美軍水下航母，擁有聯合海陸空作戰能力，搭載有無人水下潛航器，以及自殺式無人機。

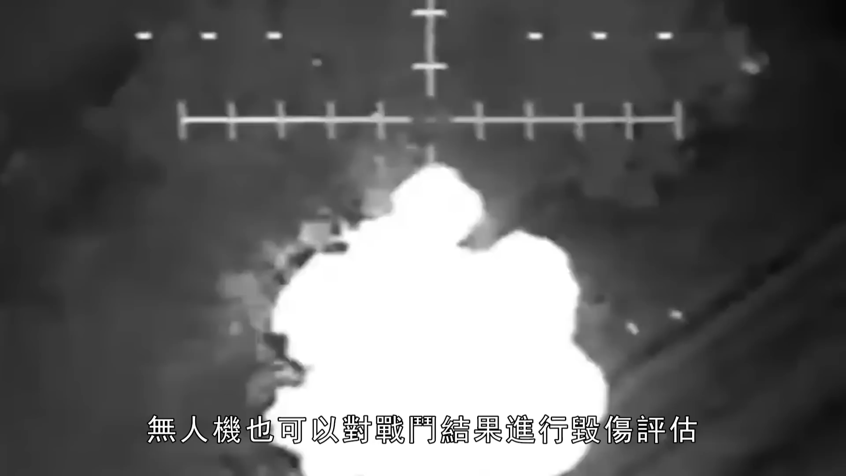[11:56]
对战斗结果进行毁伤评估判断是否达成作战目标目前来说潜艇最大的天敌